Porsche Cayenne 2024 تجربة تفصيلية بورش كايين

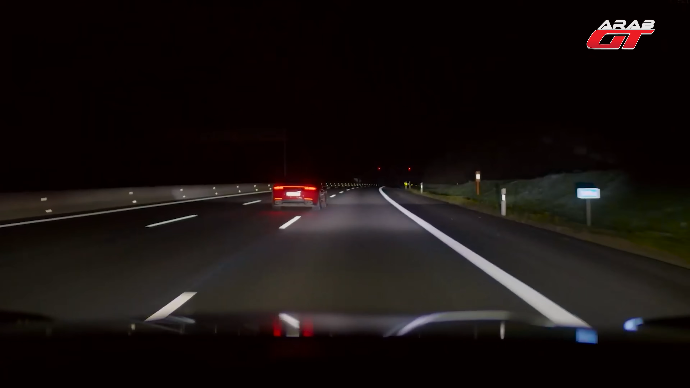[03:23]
وأيضاً بتتغير الإضاءات هذه وكل بيكسل اللي حاله خلال مدة لا تتجاوز 60 جزء من الثانية فقط وعنده قدرة تتغير بألف نمط مختلف تخيلوا؟ والسيارة هاي الإضاءات مرتبطة مع الرادار مع الكاميرات الموجودة بالسيارة بكل مكان عشان يكشفوا الشارعي حافظت على هويتها من ناحية ترتيب